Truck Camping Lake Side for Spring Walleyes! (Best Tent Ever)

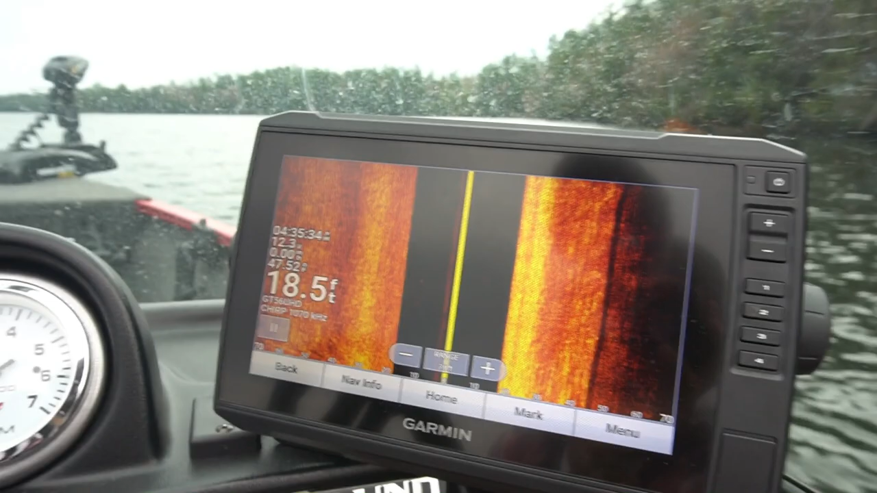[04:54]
On screen: depth 18.5 ft
We got the side scan going. Nothing so far, but that's just because we're getting ready. We're going to drift down the shoreline here. See if we can pick one off.